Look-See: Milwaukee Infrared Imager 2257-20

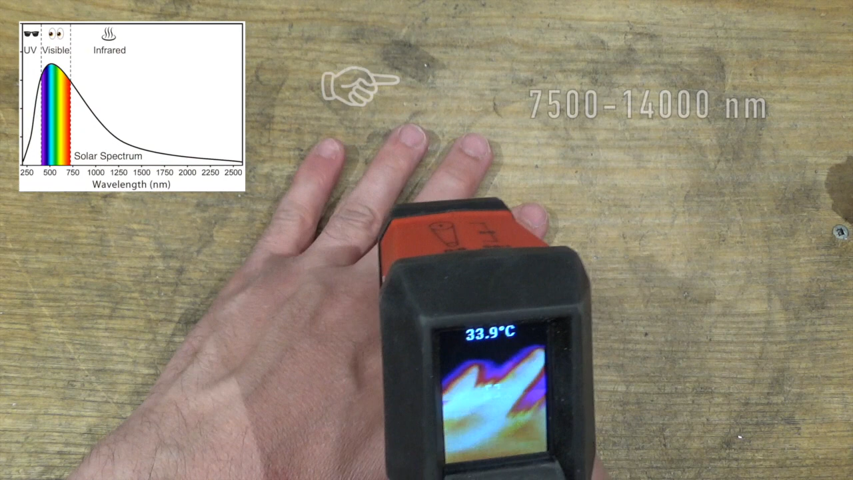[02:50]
On screen: spot 33.9°C
it's sensitive to light that is much, much longer in wavelength, somewhere around 7500 nanometers, all the way up to 14,000 nanometers.
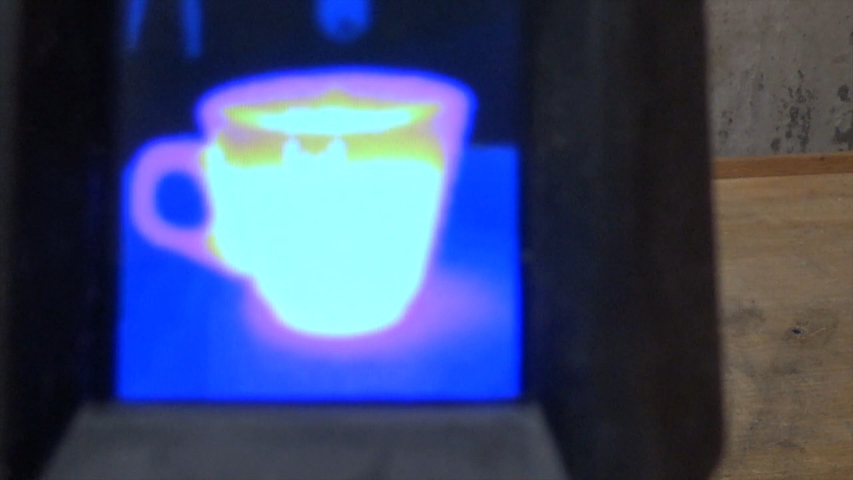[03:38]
Let's throw this here on the infrared imager, and now, turn the lights out.
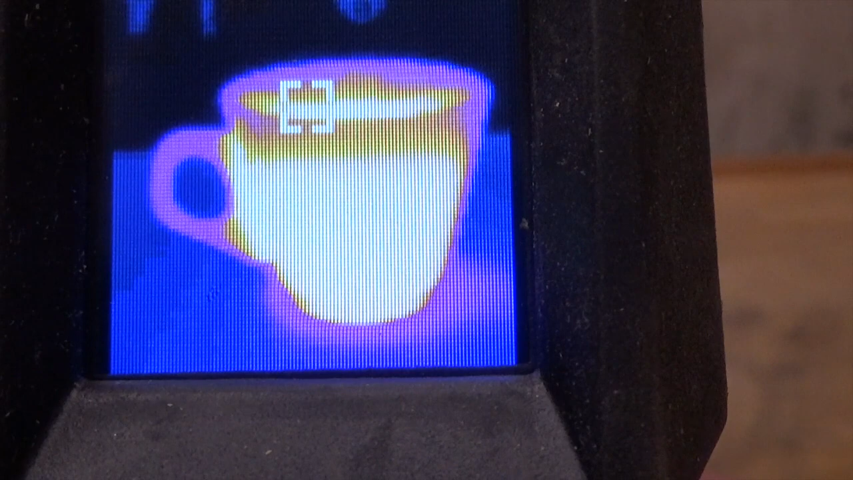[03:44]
Notice there's no change in the image. That infrared light is actually being generated by that coffee cup.
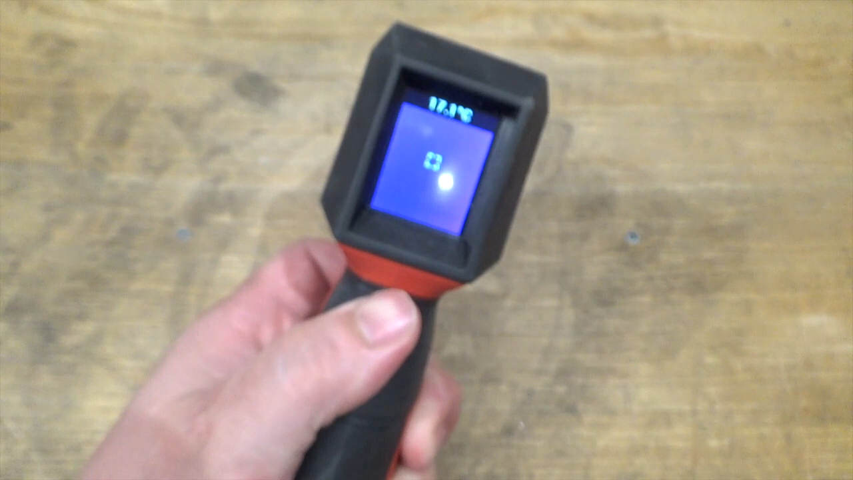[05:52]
Not too much to say about it, it's pretty basic, it's bright and it's not very big, but it's big enough.
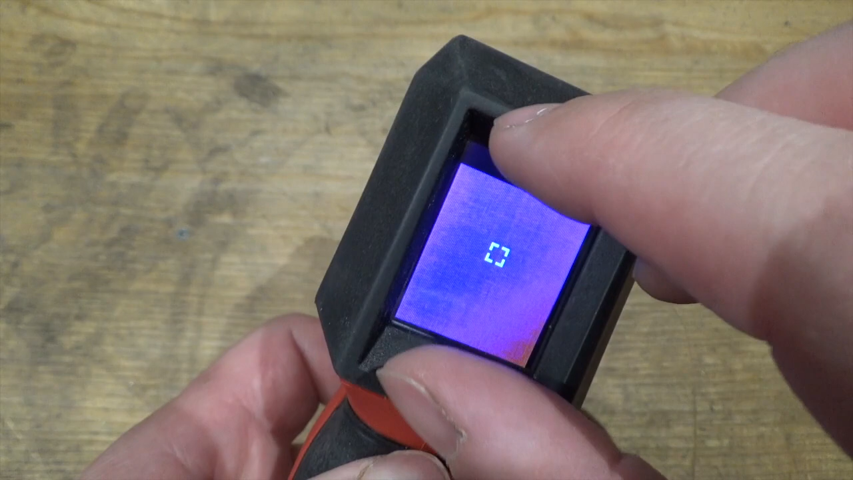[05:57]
It is surrounded by a rubber overmolded plastic part that does help protect it from bangs.
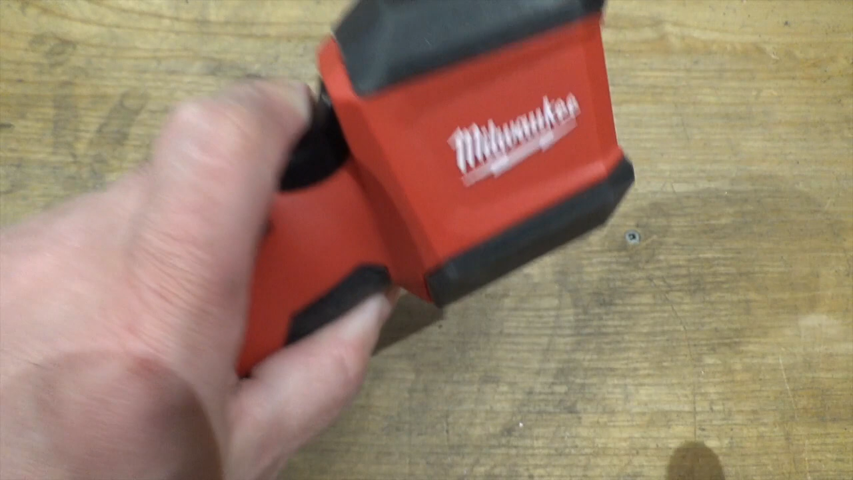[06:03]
Good for throwing it in the toolbox. The only thing about these rubber overmolds is that they do tend to be dust magnets and while the screen I do find tends to get dust fairly often.
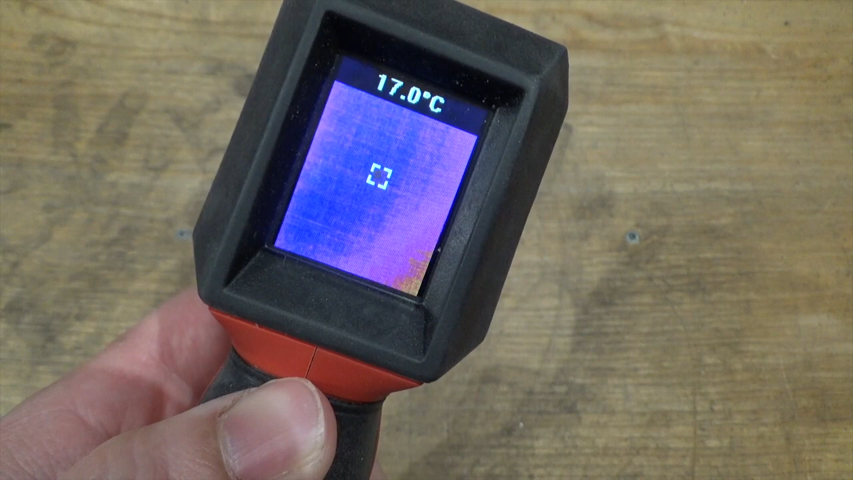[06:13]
On screen: spot 17.0°C
So I always keep a little blower around and that helps out with that.
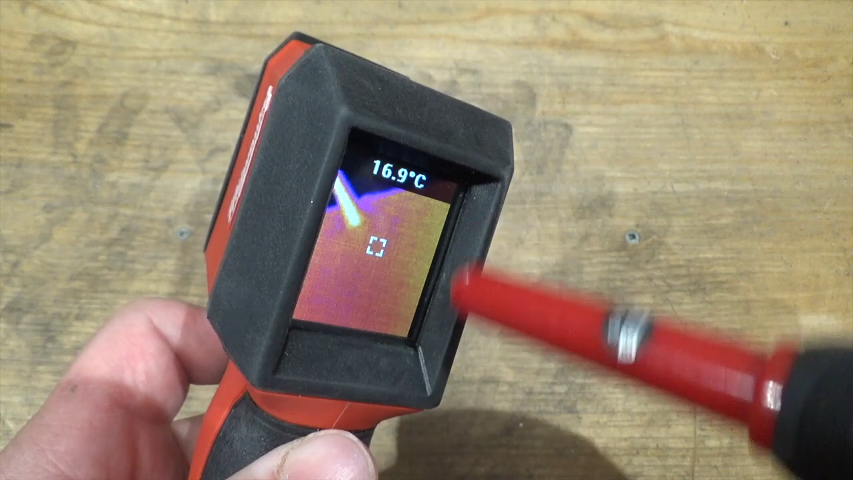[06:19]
On screen: spot 16.9°C
Here's an annoying little bug in the system. Occasionally this imager goes bonkers and there's got to be some bug in the software.
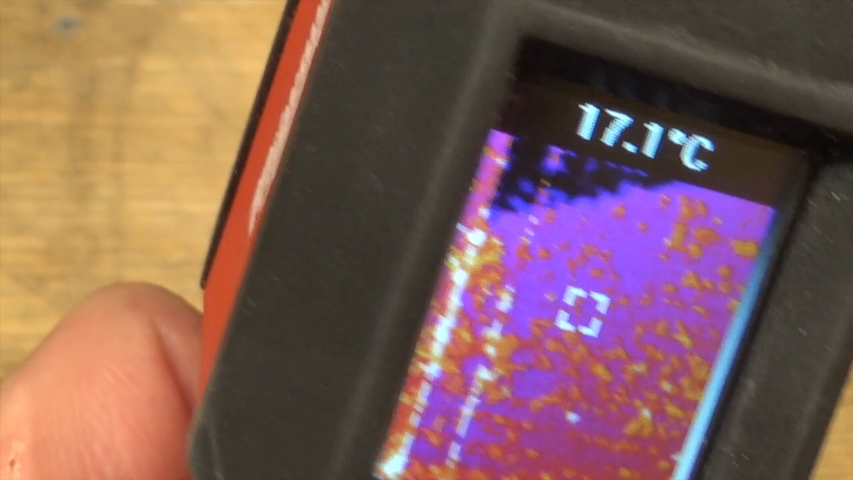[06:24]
On screen: spot 17.1°C
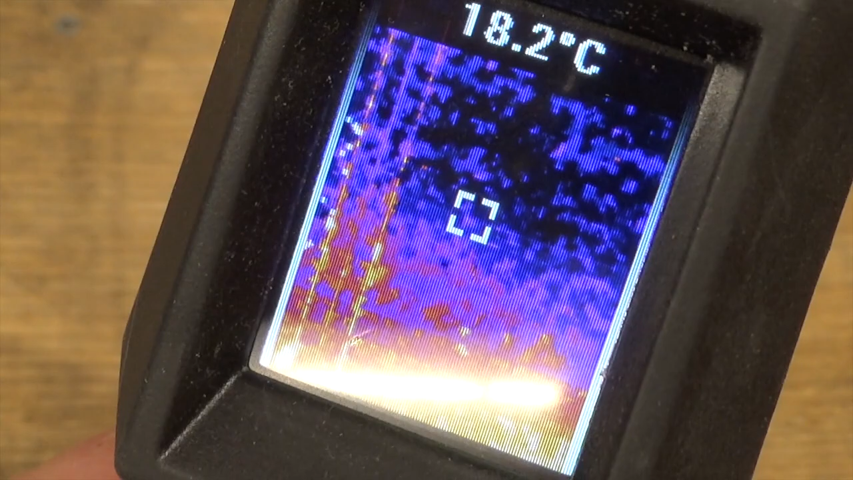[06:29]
On screen: spot 18.2°C
The only way to resolve it is you've got to release the trigger and then wait 10 seconds until the display clears. So the only real complaint I can make is the battery compartment.
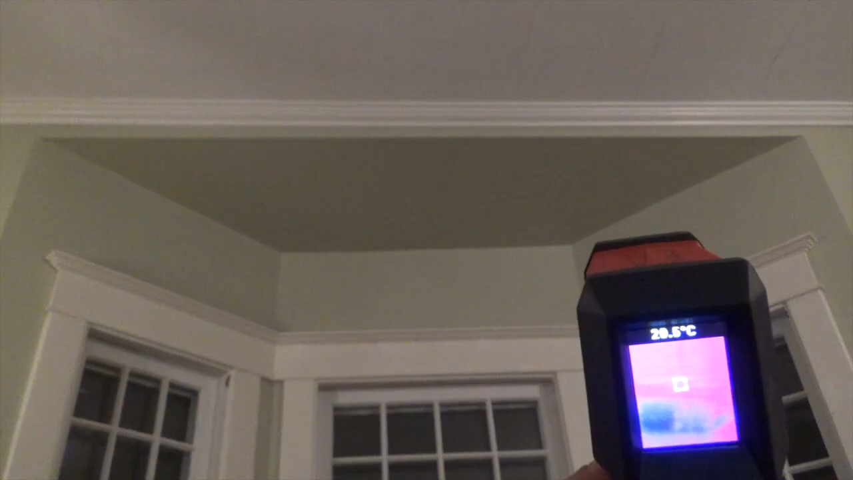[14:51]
First thing is that you can measure temperature. Sorta. It's not very accurate. And accuracy is highly dependent on the surface of the object that's being measured.
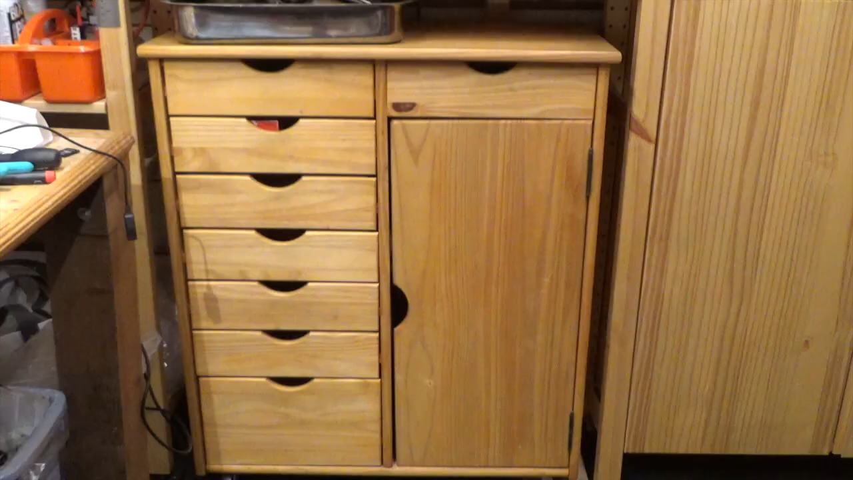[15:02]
Most matte surfaces think wood, concrete, painted surfaces. They'll be accurate down to a degree or so.
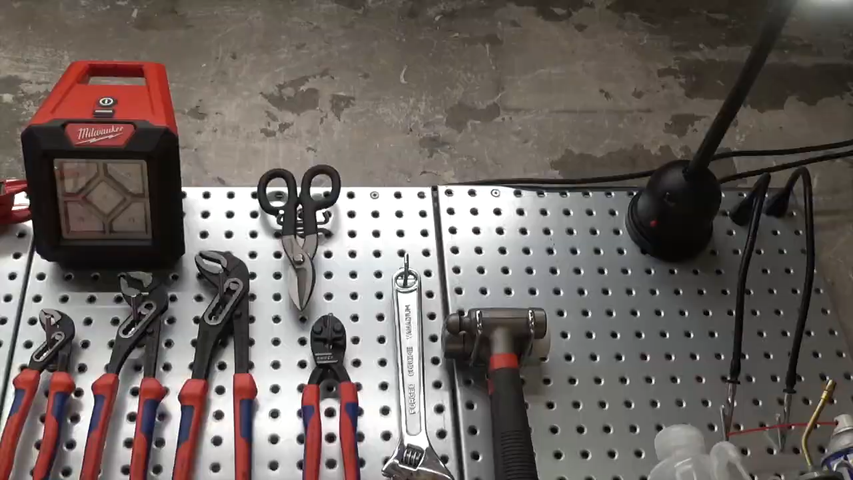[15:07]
Not bad. But accuracy worsens with glossy surfaces, transparent surfaces,
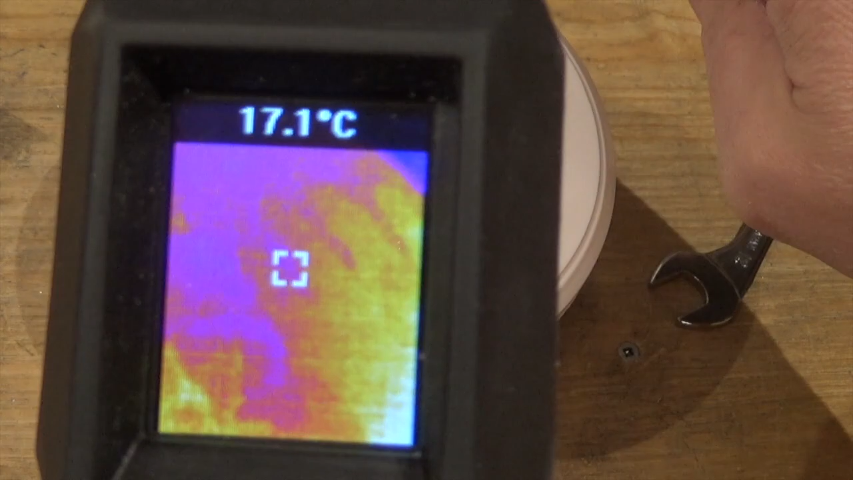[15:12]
On screen: spot 17.1°C
and becomes completely unreliable on metallic surfaces.
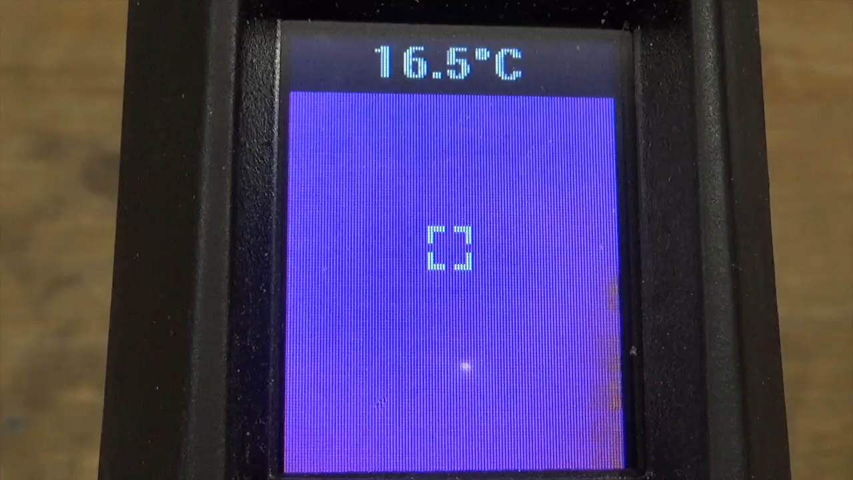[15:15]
On screen: spot 16.5°C
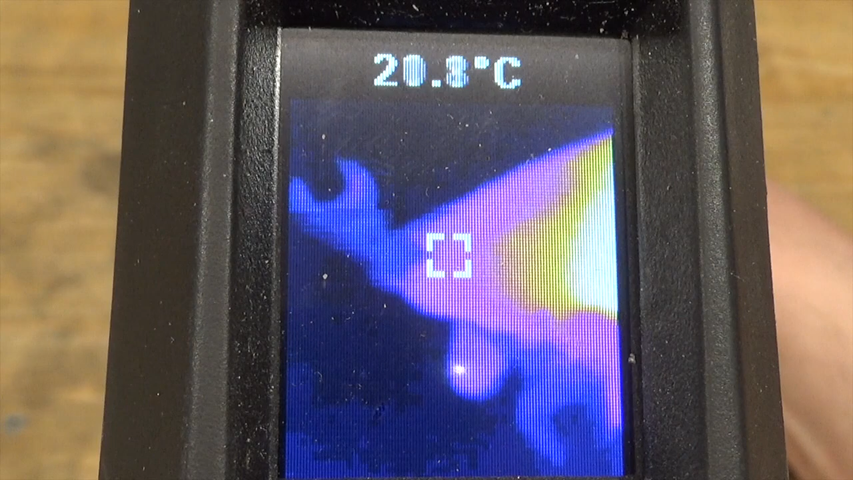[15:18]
The reason for this is that emissivity and reflectivity of surfaces vary.
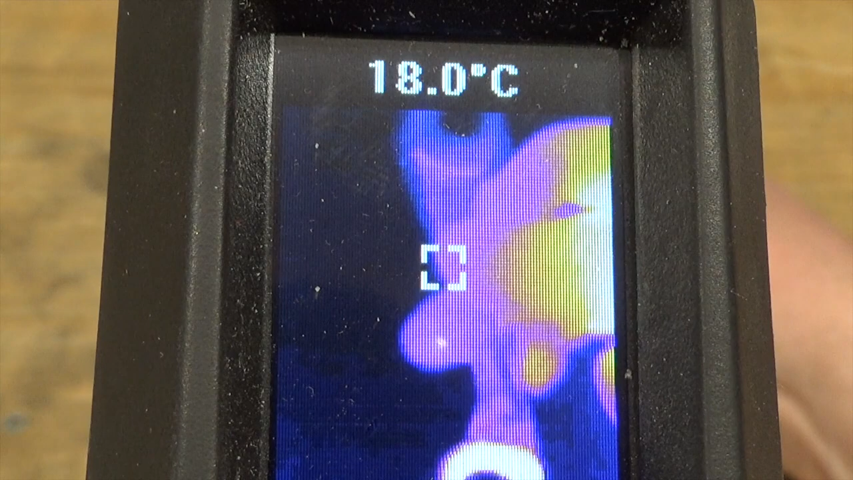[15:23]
On screen: spot 18.0°C
How much of the object radiates versus how much of the object is just reflecting infrared light from elsewhere. Take the centigrade door.
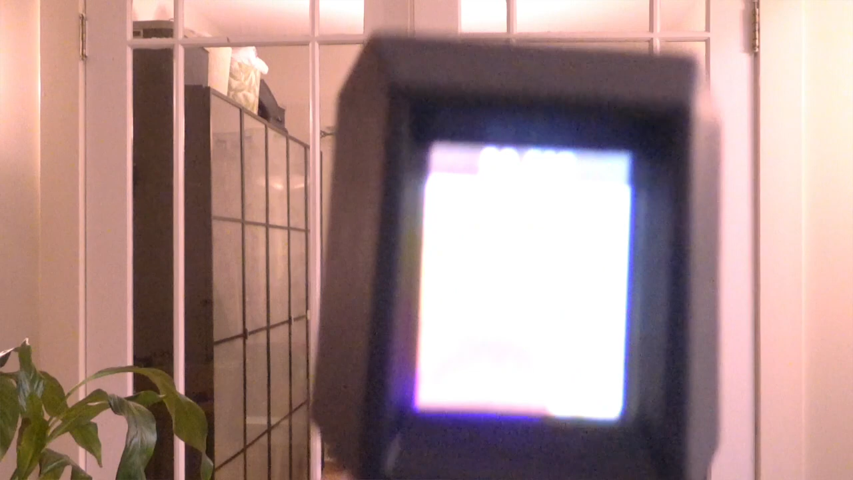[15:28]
The painted wood can be measured relatively accurately, but the glass is both emitting as well as reflecting infrared light.
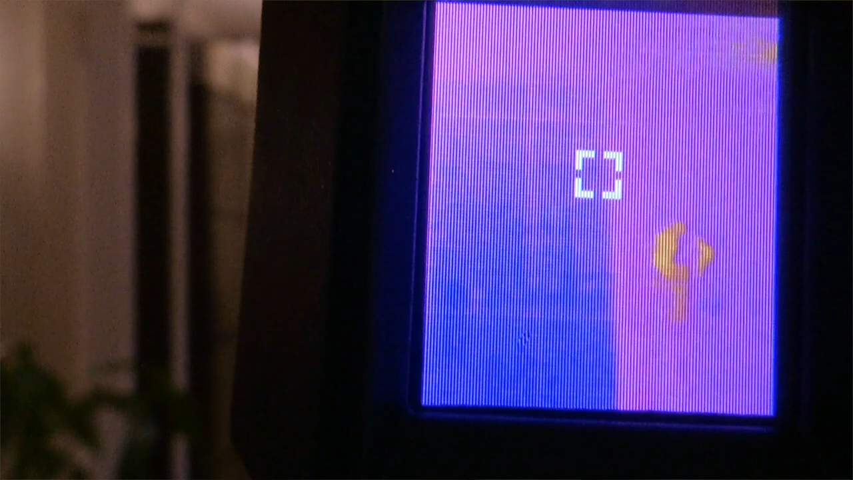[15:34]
Notice my reflection. Also, keep in mind that glass is completely opaque to infrared light.
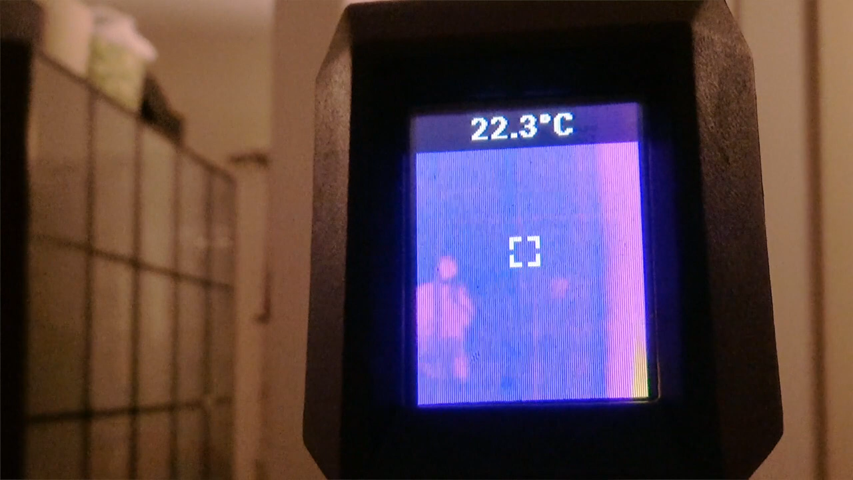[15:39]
On screen: spot 22.3°C
Don't make the mistake of thinking that you can measure through windows or walls or something like that.